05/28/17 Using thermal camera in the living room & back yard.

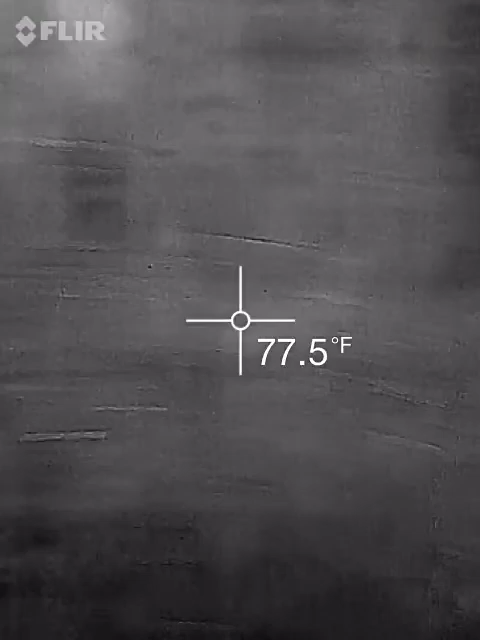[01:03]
On screen: spot 77.5°F
That's the next door neighbor, 13009 Camino Del Rey.
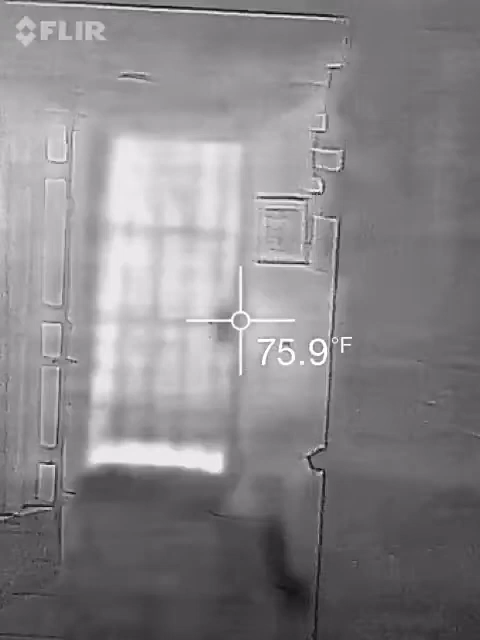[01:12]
On screen: spot 75.9°F
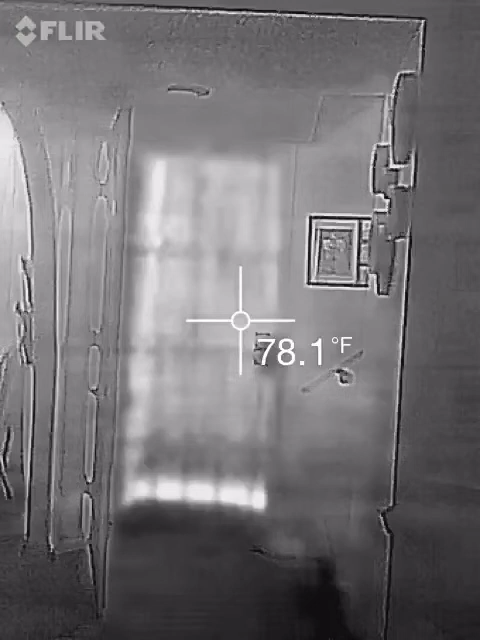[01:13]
On screen: spot 78.1°F
It's the front yard. I'm looking through the front door.
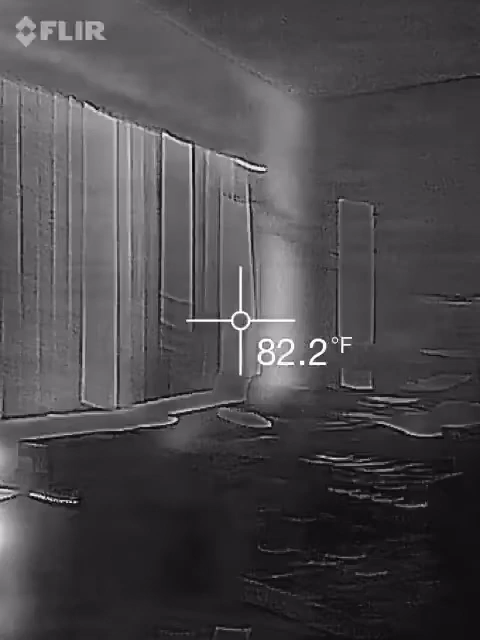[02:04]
On screen: spot 82.2°F
It's the neighbor 13009 Camino Del Rey.